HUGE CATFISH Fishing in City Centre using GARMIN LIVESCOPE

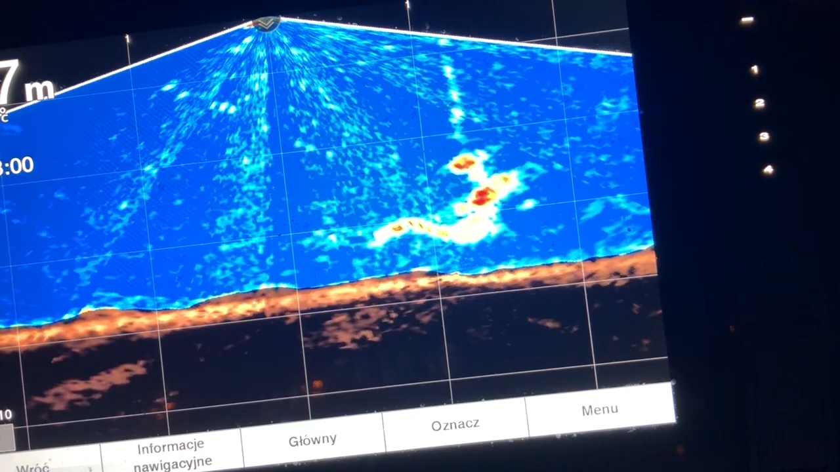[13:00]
You could easily say that there were no fish here and we are mad trying to catch them.
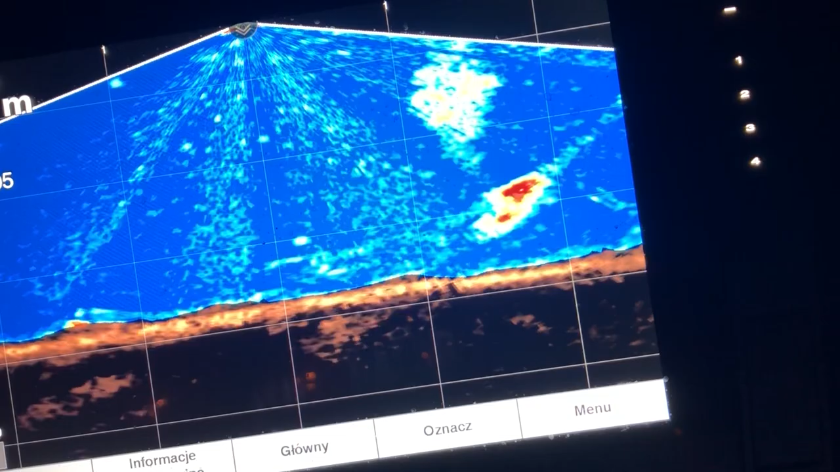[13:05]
I would have probably thought it was some small coarse fish or a perch pulling the end of the lobworms when I had some contact. The thing is, the Livescope technology showed us between 10 and 15 cats around and over the magical 2 meters mark, and countless numbers of smaller fish. It also showed that the one that hit the bait
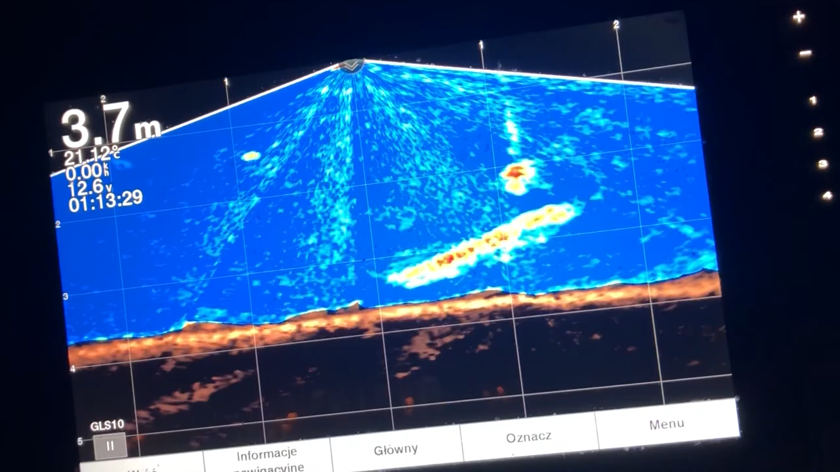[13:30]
On screen: depth 3.7 m
and others quite intrigued by our lobworms and live bait. So while all this technology will not catch your fish,
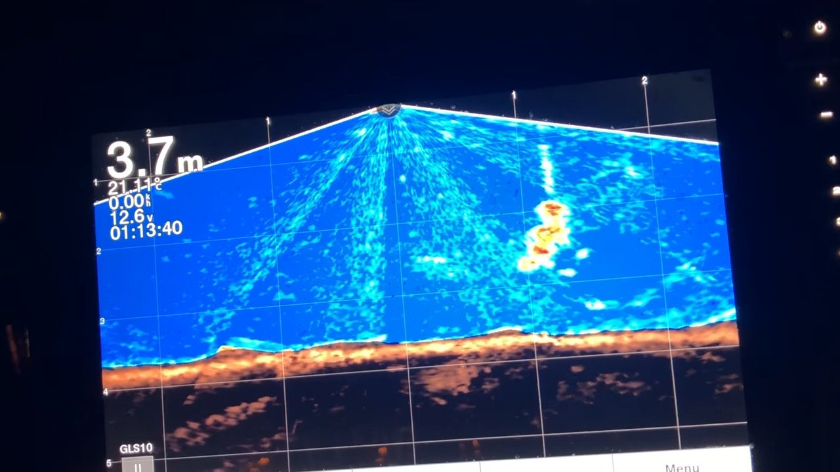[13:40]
On screen: depth 3.7 m
still the last step is up to them. It helped me to learn a ton today. Now just look at what's happening here.
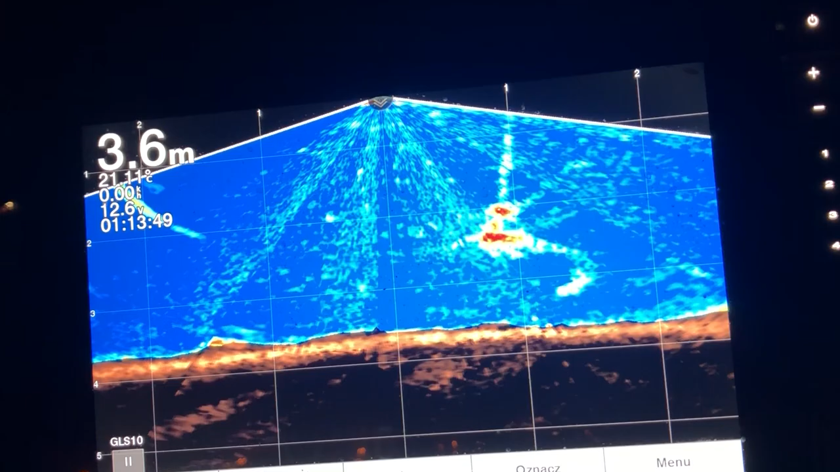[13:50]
On screen: depth 3.6 m
And just ask yourself how many times in your fishing life you had a situation where you had a tag or a hit or a pull or whatever, and you were telling to yourself, ah, that's a small fish, didn't hook itself, must have been a small fish.
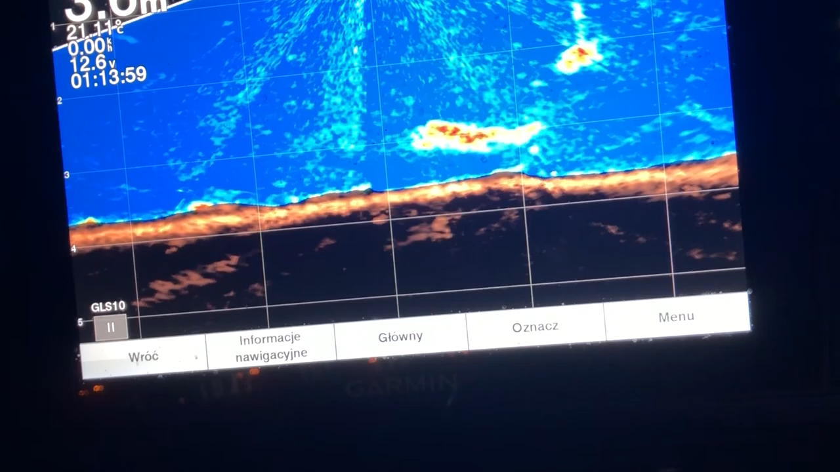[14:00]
Just see what's happening here. A 2 meters catfish playing and toying with this bait and line and pulling it a couple of times.